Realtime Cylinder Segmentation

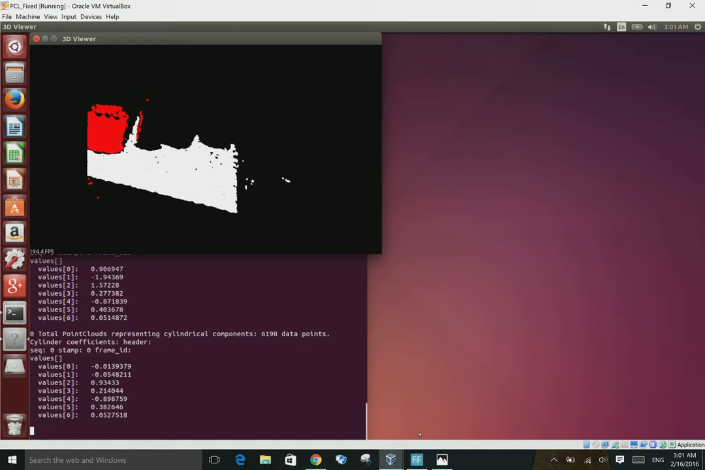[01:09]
Let's see if I can't get all the cylinders into the shot. So, it's using quite a lot of mathematics here.
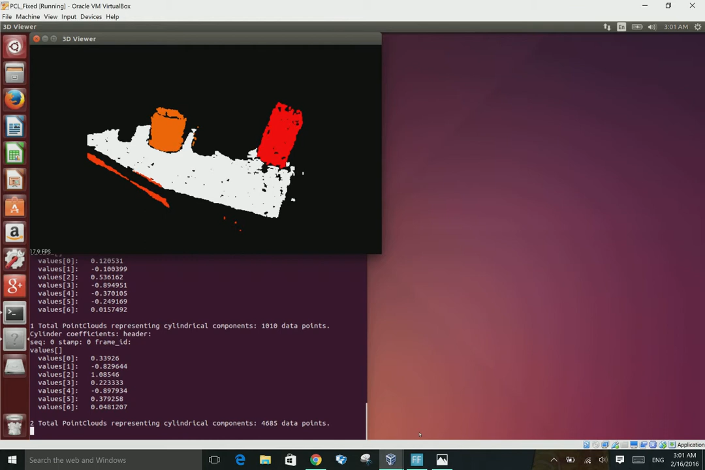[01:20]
So, it's pretty slow. See how it's kind of catching the edge of the table? That's not the best.
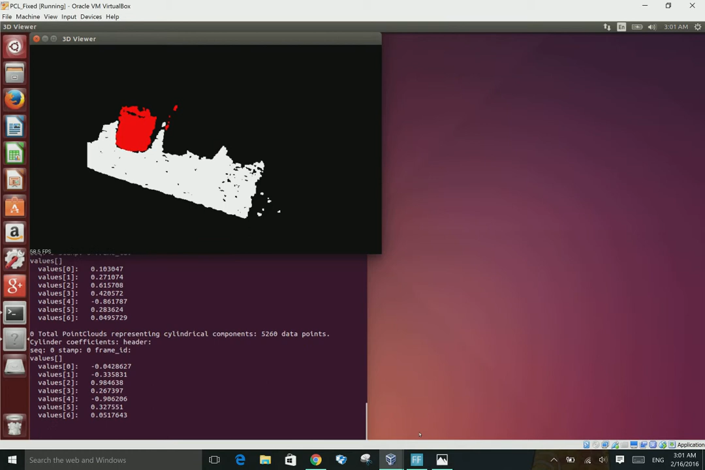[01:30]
We need to figure out how we can fix that. So, it doesn't appear to be picking up the small medicine bottle at all, which is interesting.
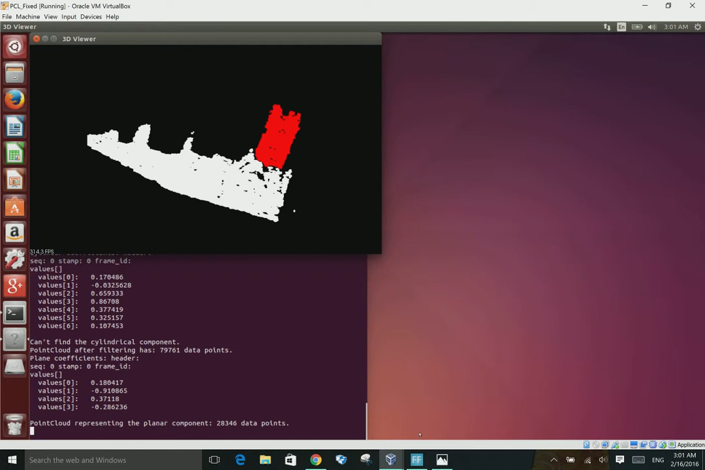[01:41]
I might try wrapping it in paper later just to see if it has anything to do with some of the translucent properties of the medicine ball.
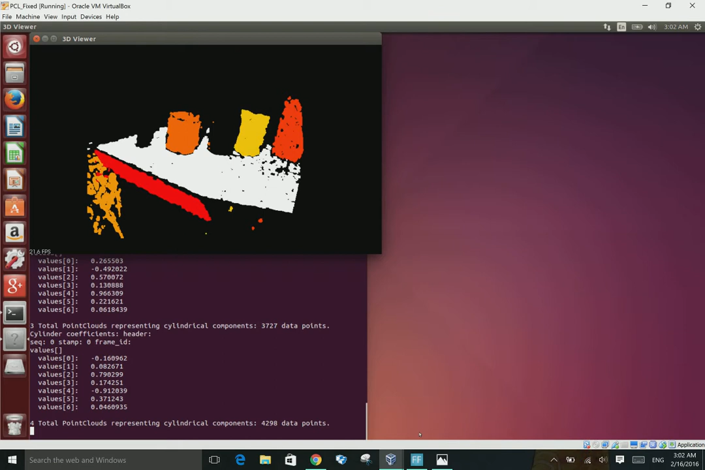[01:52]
But it seems to really, really like the side of the table and the blanket that's lying next to the table. I have no idea why. Okay.
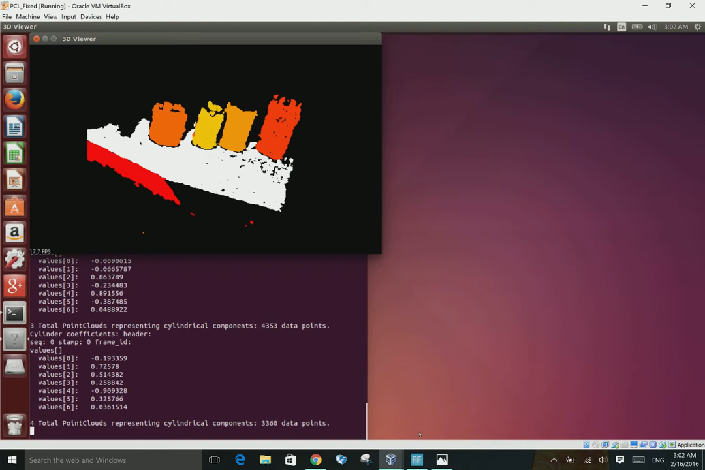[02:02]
Well, I thought I'd just show this to you guys. It's very slow, but it does do the job.
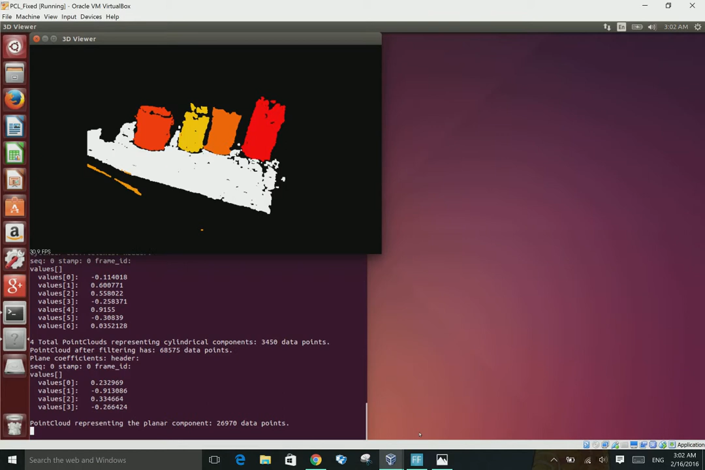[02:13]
And this is not using any down sampling. I will upload the code as soon as I can. Have a good one.